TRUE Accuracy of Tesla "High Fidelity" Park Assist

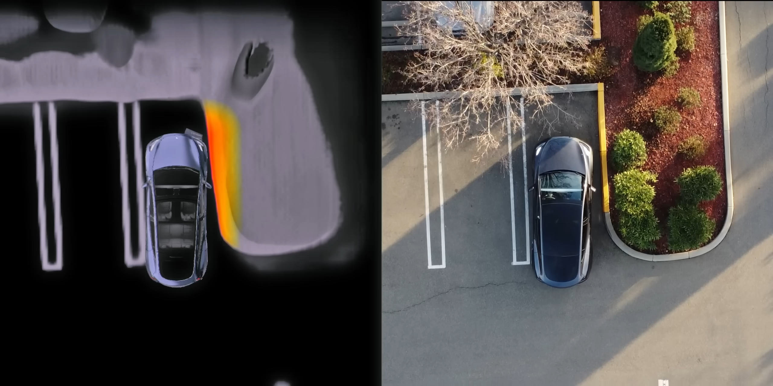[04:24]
And if it would have just kept that position instead of trying to keep updating it, it would have been much more accurate. Here's another scenario where you can see some similar behavior.
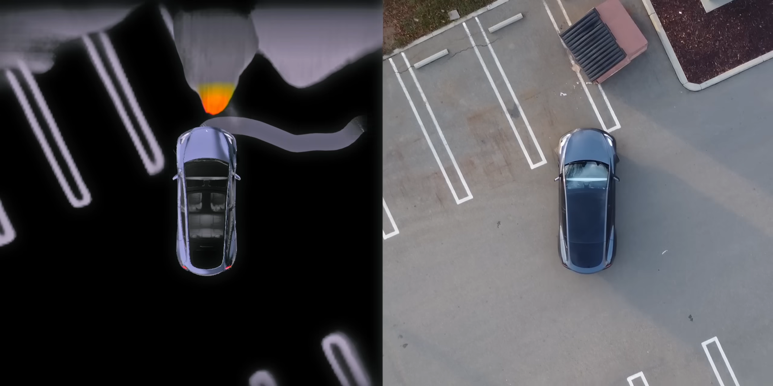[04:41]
and we start to get closer, it starts to imagine shapes that aren't actually there. However, it does seem to be doing a pretty good job visualizing the curb in front of us, even though it can't see it. It's probably using the context from the parking spaces to our left.